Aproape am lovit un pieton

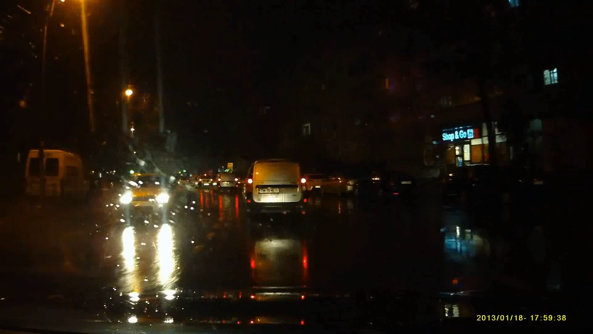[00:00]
Aici e nașpa trecerea asta. Era, m-am păcălit și odată, după aia au refăcut. Vezi că e o trecere aici și încă una după. Bine, asta le văd marcajele, dar e și în curbă, dar în pula, știi, și... Aia e pentru stația aia de 117 de acolo.
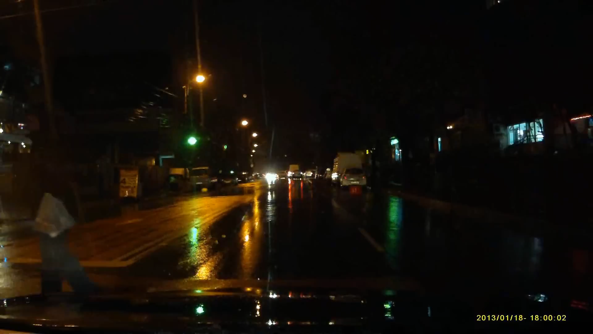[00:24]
Scuze, nu s-a văzut, îmi pare rău. Te-a lovit la spate? Nu știu. M-am uitat la boul ăla, futu-ți morții, mă, este ce